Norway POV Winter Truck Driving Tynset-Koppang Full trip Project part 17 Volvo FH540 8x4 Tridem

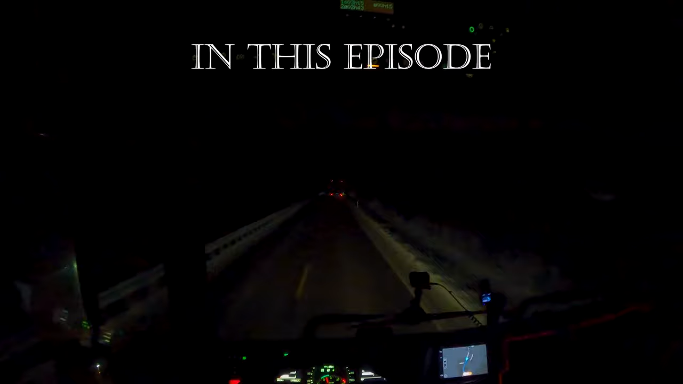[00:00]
3 tenths this week. Yesterday it was 9 hours and 2 minutes. Stand this guy in the front. He's seriously, sometimes he's driving very, very well. But sometimes he just...
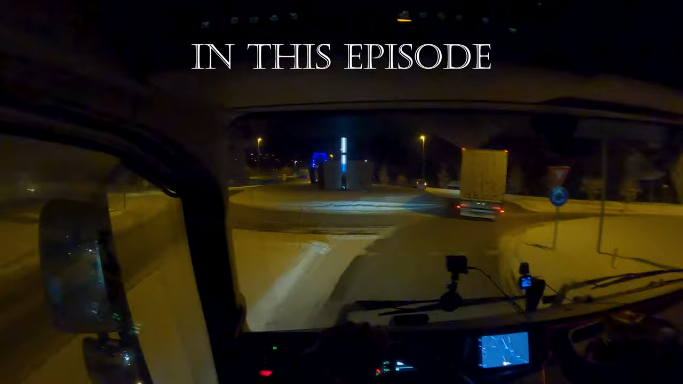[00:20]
We have a monument that is showing the lowest temperature recorded here, and I think it was minus 36 or minus 37. Turn out is 2 meters behind me. No chance to brake if I hit the brakes. What do you think?
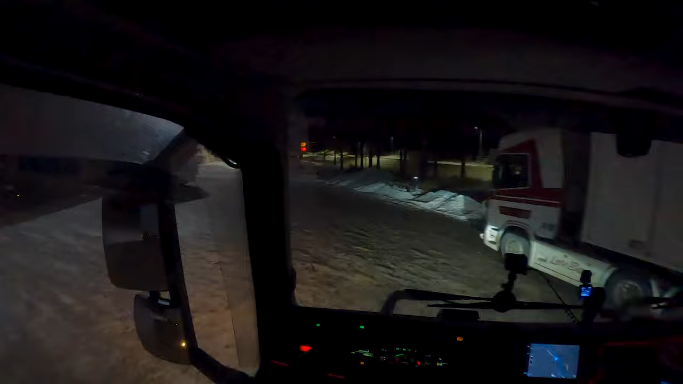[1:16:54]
Stand close to Frigo, so I just stop here.